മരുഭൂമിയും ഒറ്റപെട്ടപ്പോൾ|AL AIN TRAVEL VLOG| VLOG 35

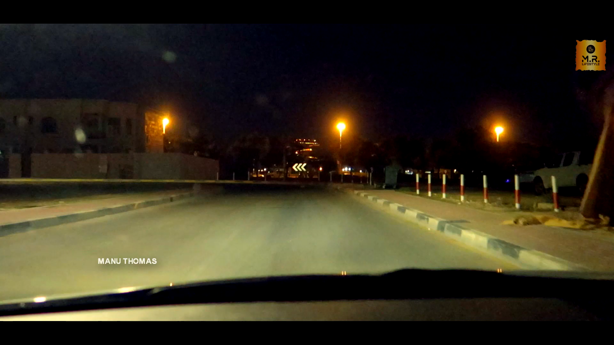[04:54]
നമ്മൾ അങ്ങോട്ടാണ് പോകാൻ പോകുന്നത്. ശരിക്കും സിഗ്സാഗ് ഷേപ്പിലാണ് നമുക്ക് കാണാൻ പറ്റുന്നത്. യൂഷ്വലി നമ്മുടെ നാട്ടിലെ മലകളൊക്കെ ആണെങ്കിൽ മോസ്റ്റ് ഓഫ് ദ ടൈം എപ്പോഴും ഈ
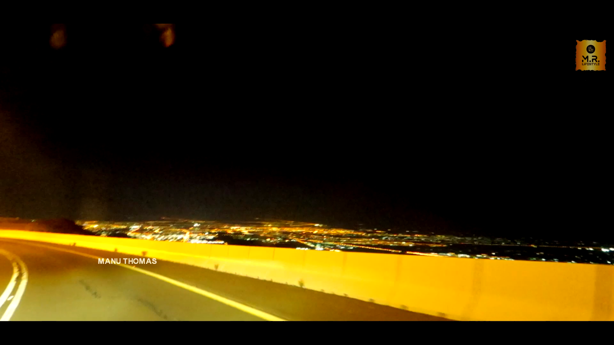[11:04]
സിറ്റി മൊത്തം കാണാം, എന്തോ എന്തോ വ്യൂ ആയത്. ഇത് കണ്ടിട്ട് എന്താ പറയണ്ടെന്ന് അറിയത്തില്ല, ഒരു രക്ഷയില്ലാത്ത വ്യൂ.